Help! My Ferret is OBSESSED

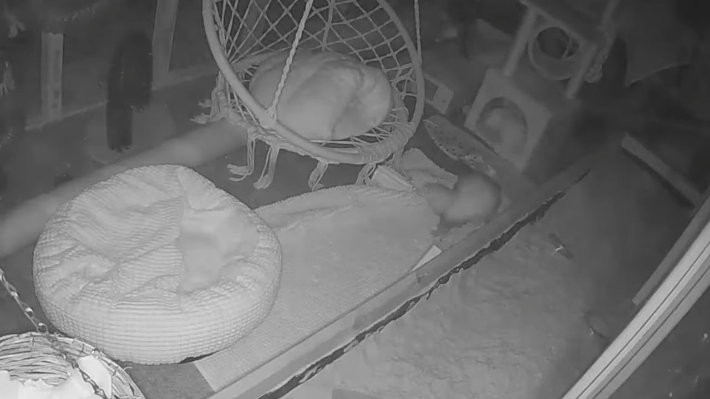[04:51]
At 6am, with a heavy mist interfering with the picture, you can see her going crazy with celebration. And you'll soon see her dragging the sloth out from behind the small cage. But it seems Mr. Sloth gets stuck again, causing Scruffles to go on another mad leap about, taking her frustration out on poor old Shaky Badger, who was innocently curled up in the cat tower.